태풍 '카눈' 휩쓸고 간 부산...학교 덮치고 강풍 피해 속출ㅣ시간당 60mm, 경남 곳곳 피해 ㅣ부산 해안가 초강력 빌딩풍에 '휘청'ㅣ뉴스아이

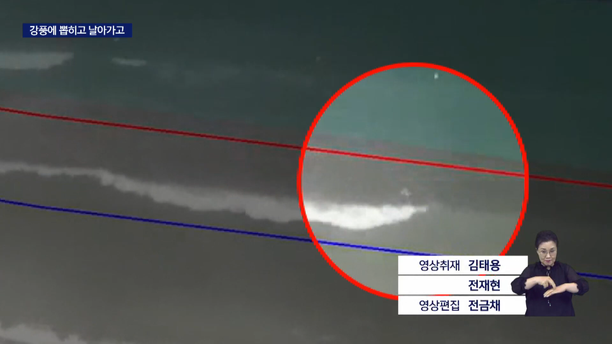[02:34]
야간에 입수자를 자동으로 감지하는 지능형 CCTV가 인명구조 역할을 했습니다. KNN 이민재입니다.